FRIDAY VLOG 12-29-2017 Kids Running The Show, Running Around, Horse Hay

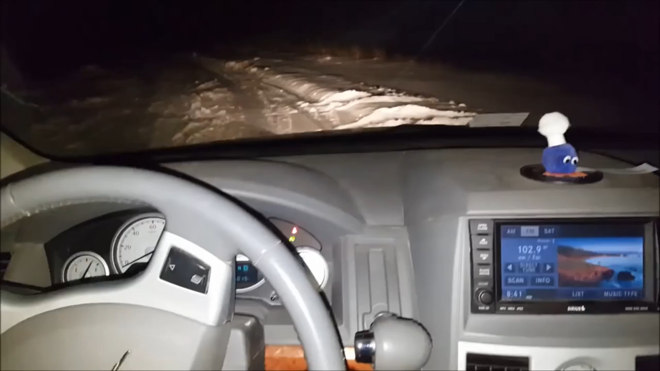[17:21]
Okay, this is all Andrew. We're going to go stop. We're going to go stop. We're going to do the boy goats last tonight, okay? We're doing this kind of backwards. We usually do the boy goats first. So go drive to the pasture. Pull kind of close to the gate and go back, go a little bit past the gate so that, go turn, yep, go ahead.
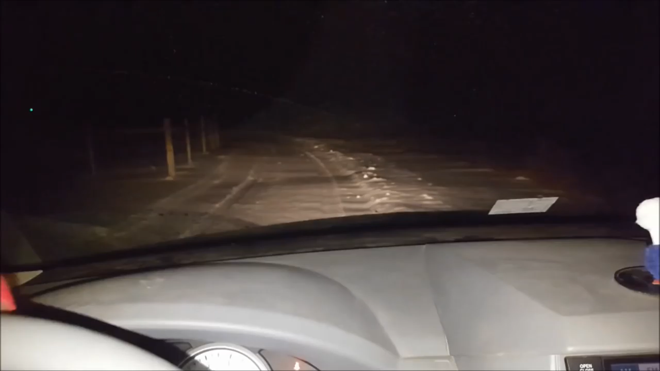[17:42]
So that I can be close to it when I'm hauling the feed bags. Okay, get over kind of close to it. You don't gotta stay in the tracks. If we get stuck, I'll get the truck or something, get us out. I don't think we'll get stuck though. Very good, now go up towards the trail. Go this way, up towards the house a little. Very good, oh, you know what? I think we're gonna be stuck. What do you think?
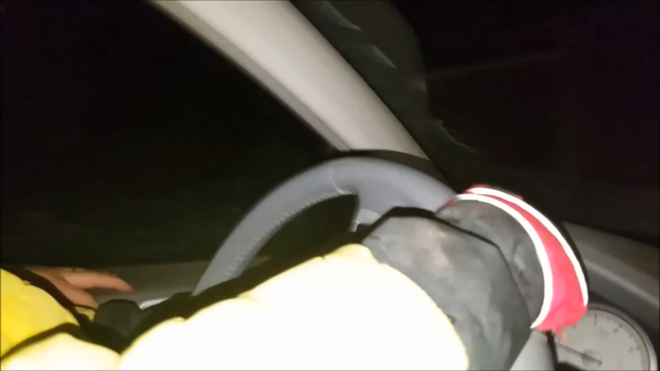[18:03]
Yeah. It'll be so fun getting out.
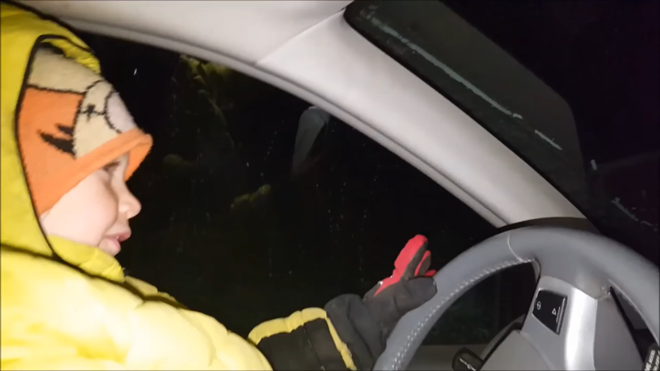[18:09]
When we put it to brake,
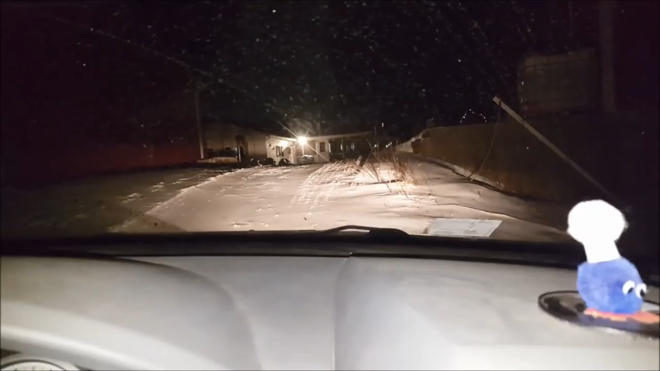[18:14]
I think it might be too slick and it might say sliding backwards. Listen.
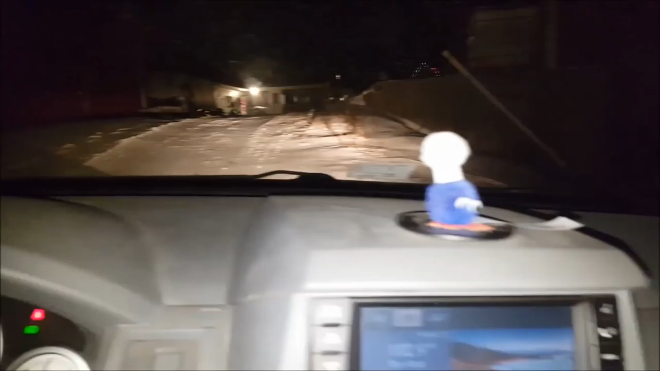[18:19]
Those goats know that we're out here. They're yelling. But guess what? It's all snowy outside, so they're not even coming outside.
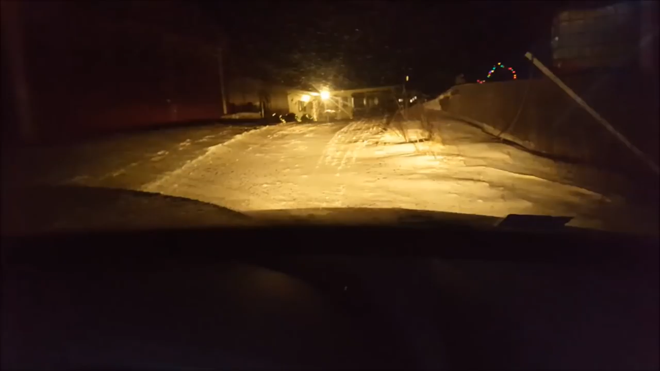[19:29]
Okay, I predict we're gonna go nowhere forward. Yep, nowhere. Oh, we are sliding big time. Okay, put it on the R.